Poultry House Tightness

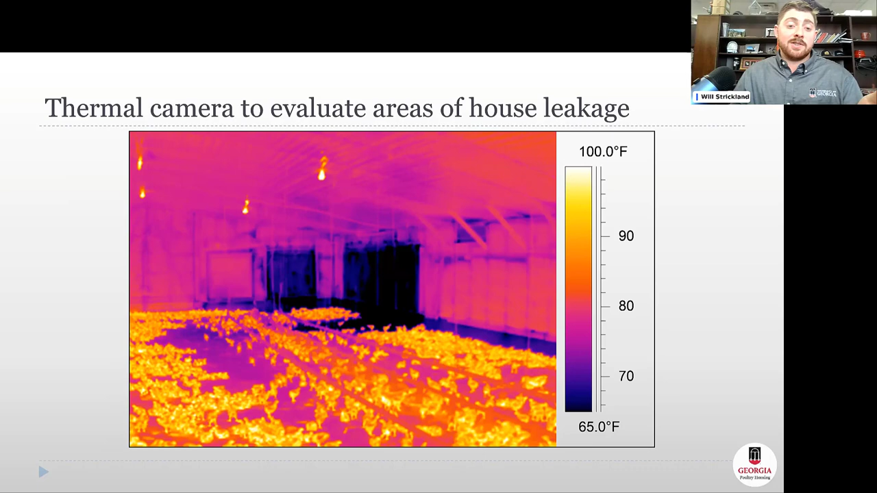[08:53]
On screen: scale top 100.0°F, scale bottom 65.0°F
uh and so like this we see this is leaky tunnel shutters and we can see that air is spilling in all the way to the drinker line on these birds and doesn't even necessarily just have to be the leakage areas itself you can see some of this through the inlets like in this picture you can
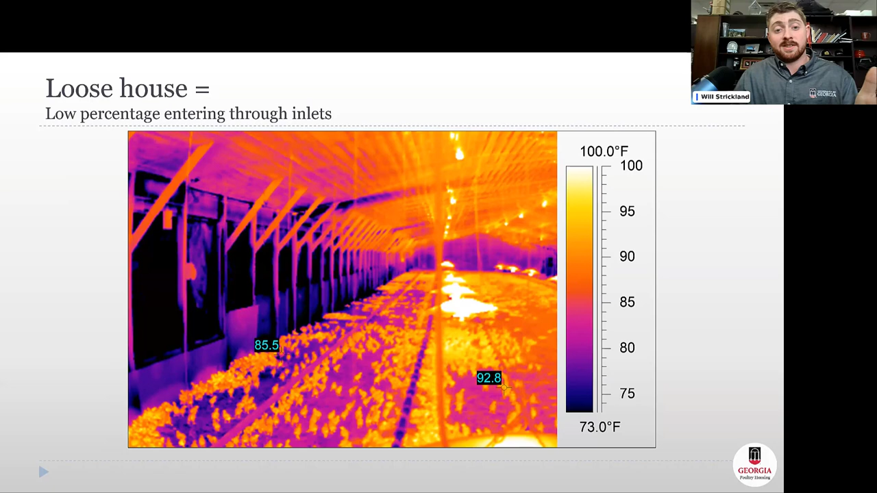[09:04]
On screen: scale top 100.0°F, scale bottom 73.0°F
see that leaky sidewall but also if you look at the inlet jet on the top going across the ceiling it's hardly reaching the light strand whereas in a tight house you can see how much better that throw of air is and again that's gonna keep that air up there
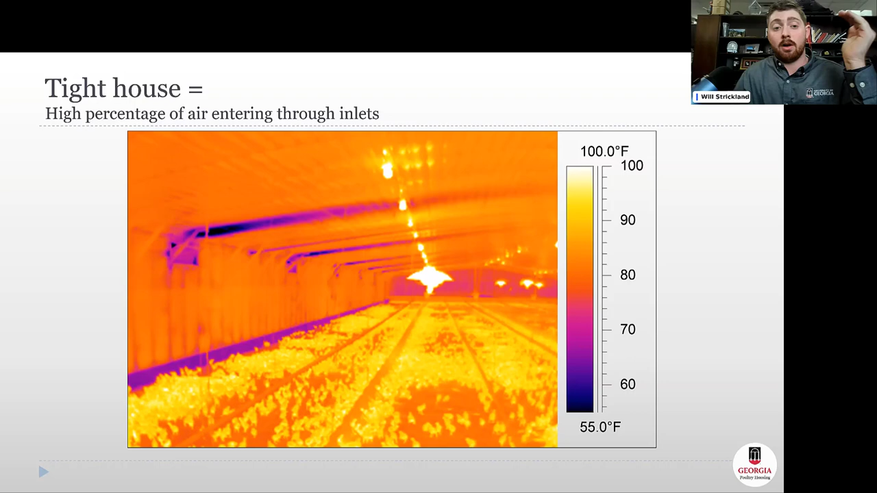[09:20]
On screen: scale top 100.0°F, scale bottom 55.0°F
longer attached to that ceiling use more of that heat that's up there at the ceiling dry it out more before that jet detaches and falls to the floor
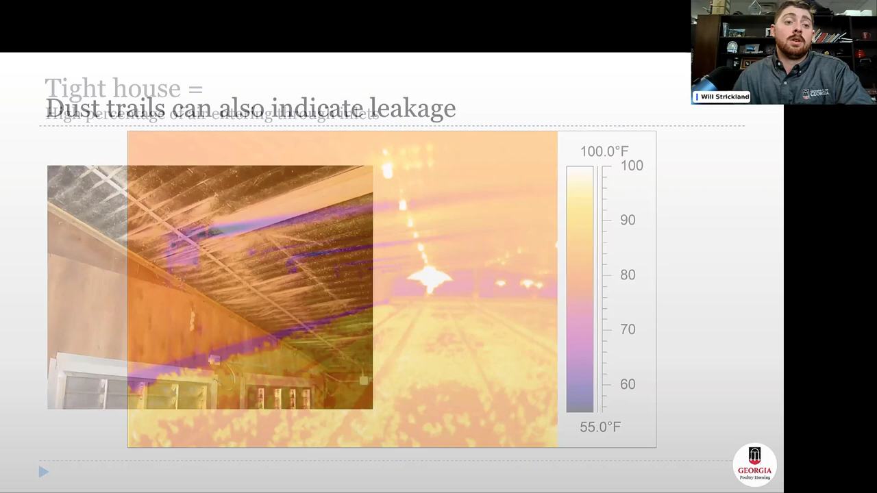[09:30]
On screen: scale top 100.0°F, scale bottom 55.0°F
you can also find leakage a lot of times without even any tools i mean dust trails here above these tunnel shutters on this tripod that's going to
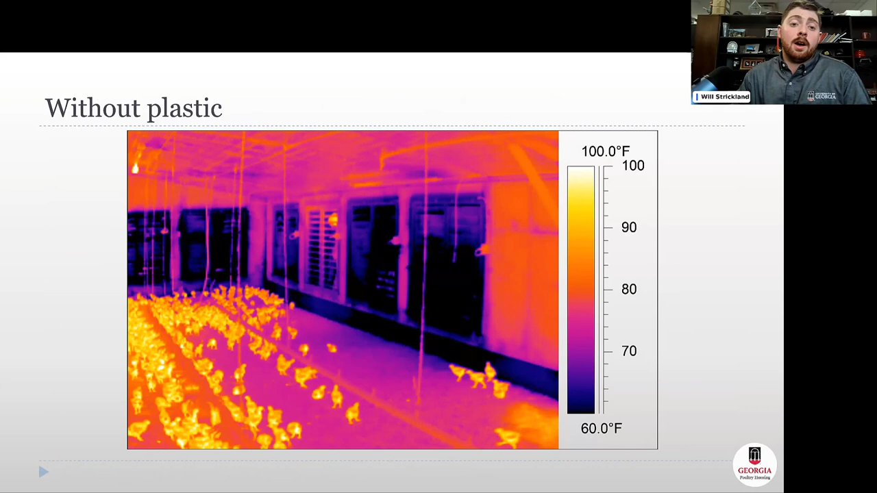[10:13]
On screen: scale top 100.0°F, scale bottom 60.0°F
some leaky tunnel fan shutters that we're going to apply plastic to and this is before the plastic and then after the plastic and you can just see from the thermal picture how much tighter this
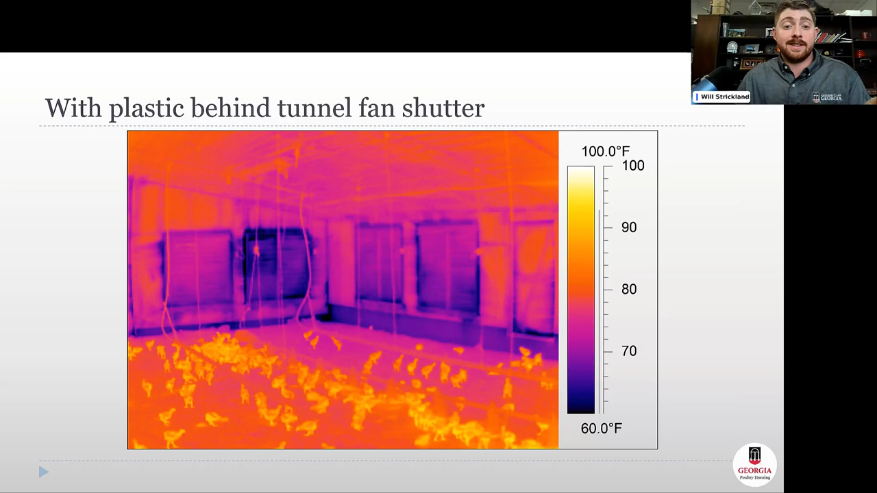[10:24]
On screen: scale top 100.0°F, scale bottom 60.0°F
is how much less of that cold air is seeping in and we also have heater run times for this in back of the house so we're burning almost you about